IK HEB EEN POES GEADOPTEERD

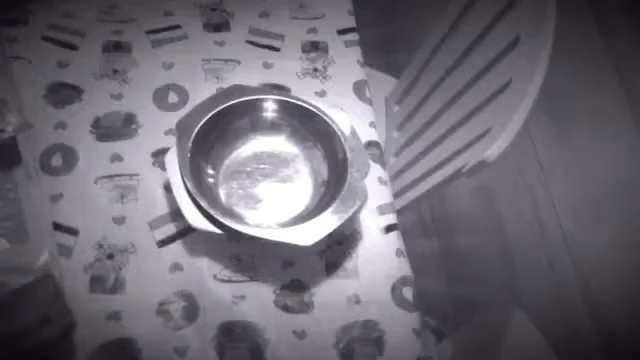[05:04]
Dus ik kan beter een metalen voerbak of een stenen voerbak geven. Even kijken, wat hebben we nog meer?